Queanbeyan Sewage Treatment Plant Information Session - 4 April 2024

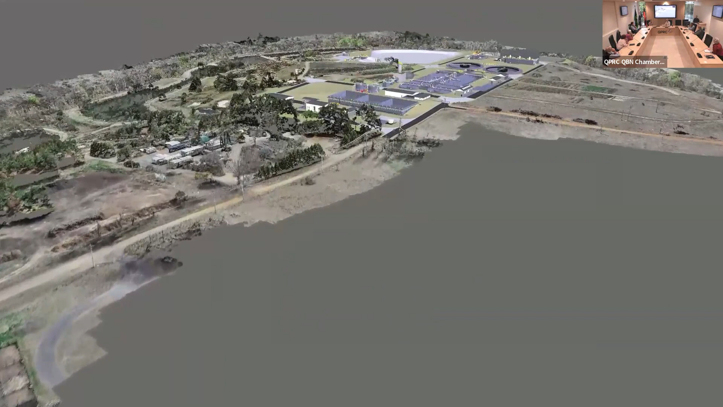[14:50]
But as you can see, we're sort of coming in for those people who know the area, this is Mountain Road. You can see in the foreground.